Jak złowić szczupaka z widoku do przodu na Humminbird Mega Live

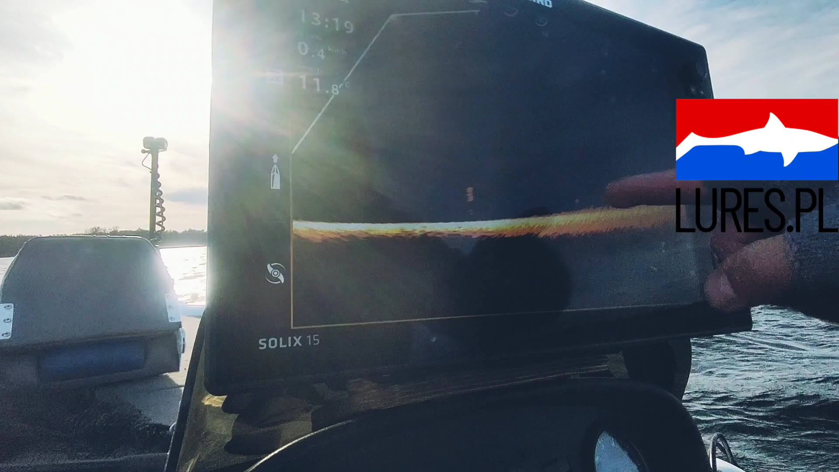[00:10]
tu jest szuk, tu i teraz spróbuję go rzucić
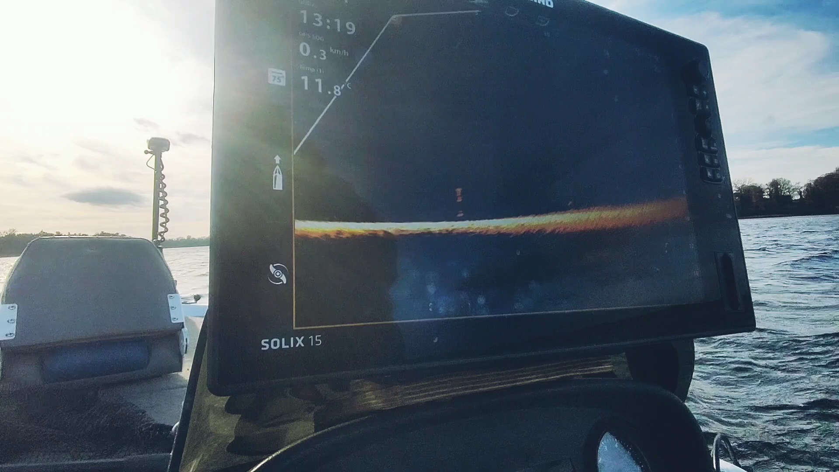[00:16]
On screen: water 11.8°C, speed 0.3 km/h
szukam przynęty, szukam przynęty zajadę przynęty tak na 6 metrów jest za daleko
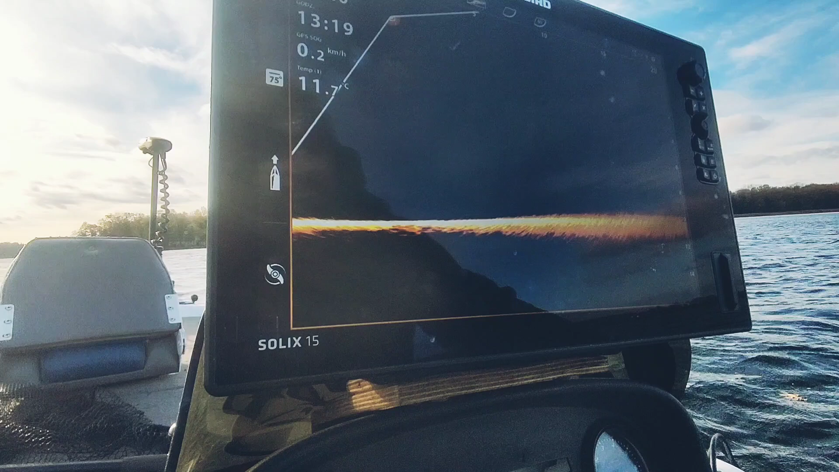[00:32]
On screen: speed 0.2 km/h
nie widzę ale szczupok idzie do góry idzie, idzie, idzie i cierci widzicie go?
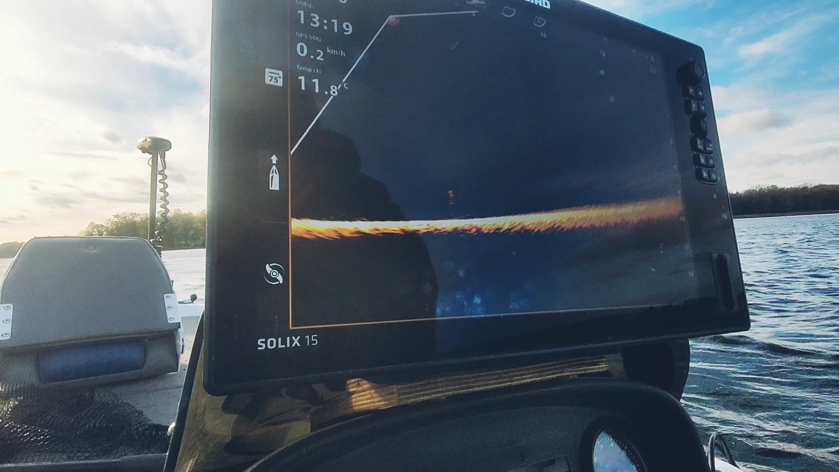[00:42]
On screen: water 11.8°C, speed 0.2 km/h
średni atutek to jest takie 70-80